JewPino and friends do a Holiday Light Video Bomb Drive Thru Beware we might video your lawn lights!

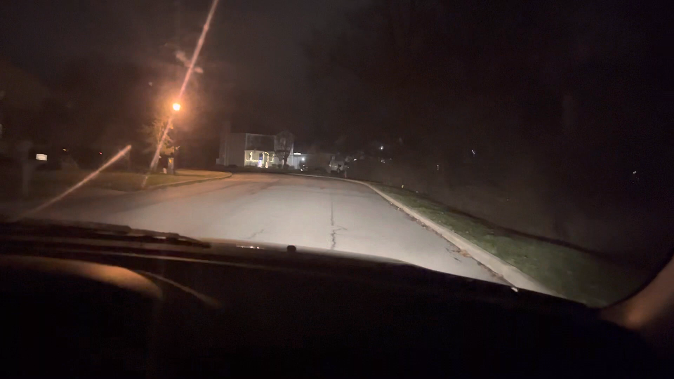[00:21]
Because the whole Christmas tree lights in the neighborhood of the neighborhood. Right turn here. Go right, go right, go right. There's nice lights down there. We'll go back there. Yeah, we'll go back the other way and see the nice lights that I didn't get to film. I heard laughing in the back.
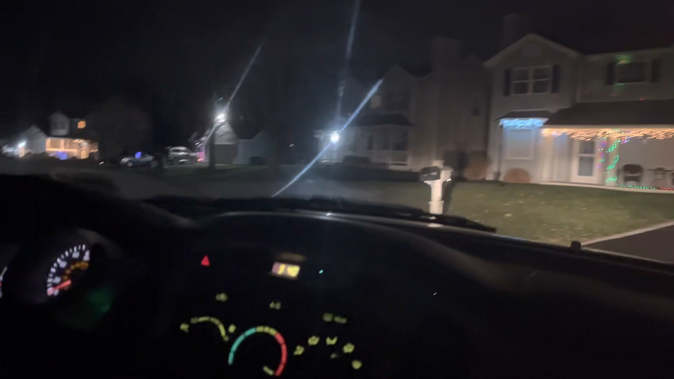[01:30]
Look at those decorations. Look at those decorations. Oh, I thought she said the nasty decorations. Yeah, look at that thing. Yeah, look at that snowman. Right in that sports. Somebody shot that snowman. It's dead. Yeah, oh my goodness. It's fallen over. He died. Oh, that is a good thing. Tempered those. I wanted to stay on the left. Oh, it feels like it's windy. Yeah. No, it's the one. Oh, that's the nice one.
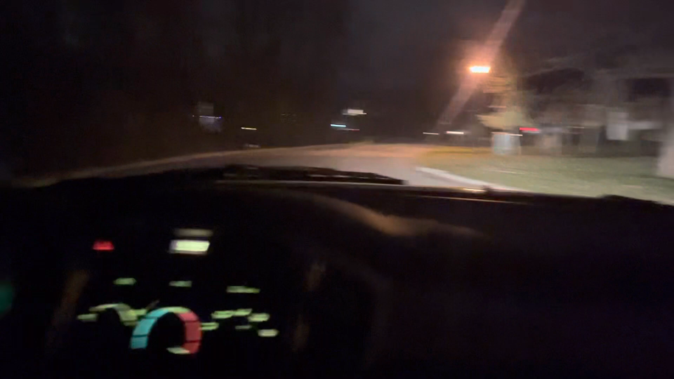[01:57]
I won't get off the floor. It'sもし like the next door. It's hurt. Oh, look at those houses.
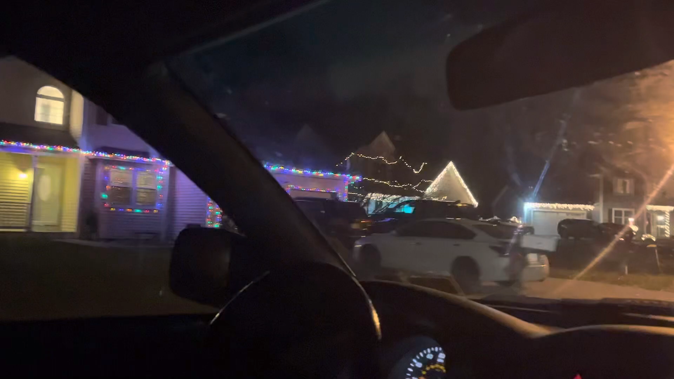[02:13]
the festival oh look at that kuya look at that art days how
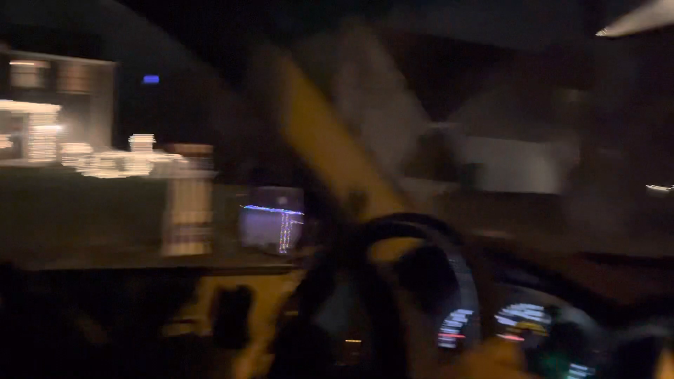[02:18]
exciting yes very exciting the festival of lights happy hanukkah that one's got pretty lights
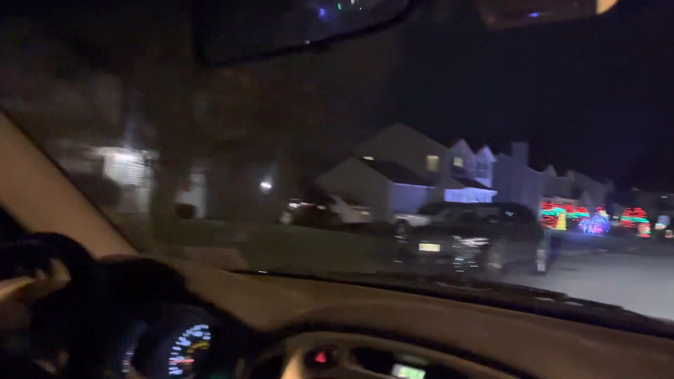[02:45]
and on the house oh i missed the one on the left oh but this one is the best one the best one for last yes